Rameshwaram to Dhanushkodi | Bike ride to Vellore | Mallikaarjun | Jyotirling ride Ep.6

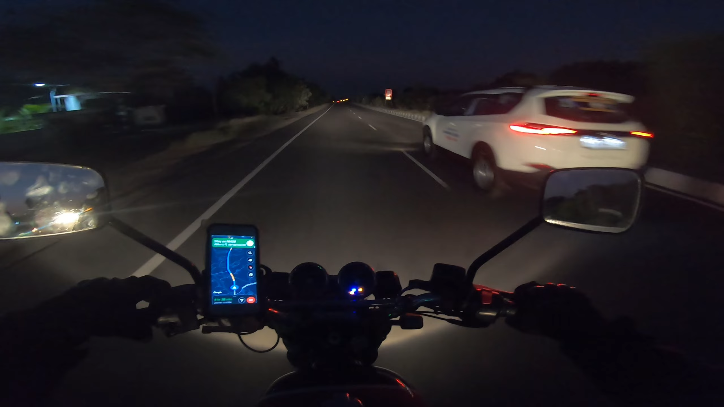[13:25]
त्रिची से निकल के 20 किलोमीटर अप्रॉक्सीमेटली हो गए, अभी तक तो कोई इशू नहीं आया,
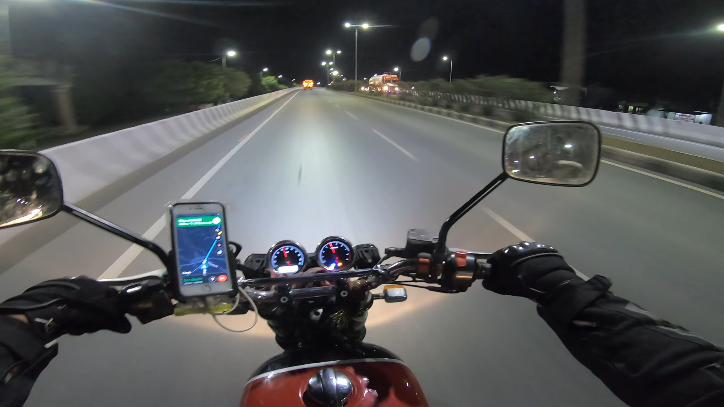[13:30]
शाम के हो गए 7 और अभी एग्जैक्ट यहां से 200 किलोमीटर है, गूगल मैप पे 3:56 दिखा रहा है, पहुँचने के लिए इतना टाइम तो जाएगा।
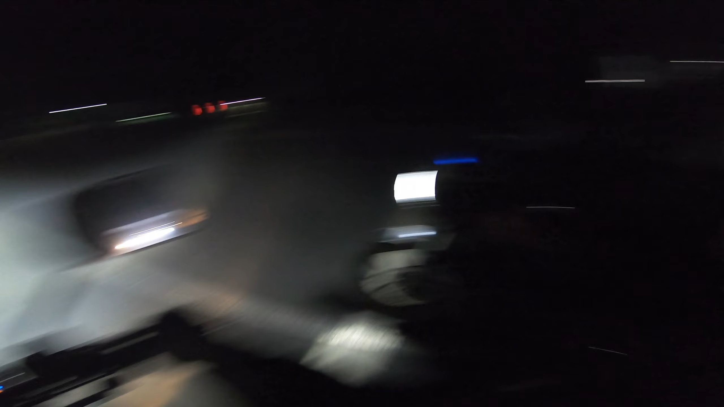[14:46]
भाई बाइक वाले के ऊपर घुसा दिया है, हाँ अंदर था, अंदर बाइक वाला है, हाँ कितना डेंजरस एक्सीडेंट,
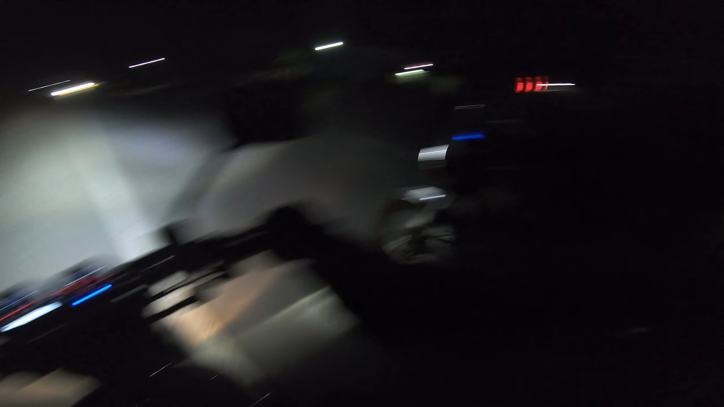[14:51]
वेलोर अभी यहाँ से 79 किलोमीटर्स है, टाइम हो गया है 9:30।
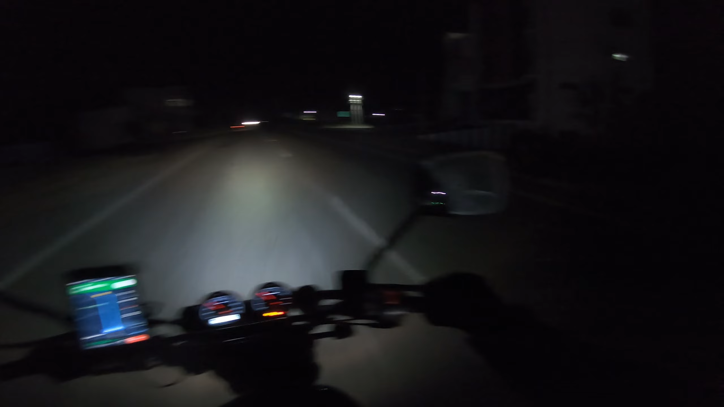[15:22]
सब ये सब घर एंड ऑल है, कोई होटल ही नहीं है। किसी को रुकना रहेगा बीच में तो वो गया। चलो सामने टोल दिखा, मतलब रोड थोड़ा बढ़िया होना चाहिए। अब अभी तक तो पिछला 70-80 किलोमीटर लग गए, पिछले लास्ट 25-30 किलोमीटर में तो इतने डाइवर्जन थे, वो जहाँ एक्सीडेंट वगैरह हुआ था, बाप रे बाप।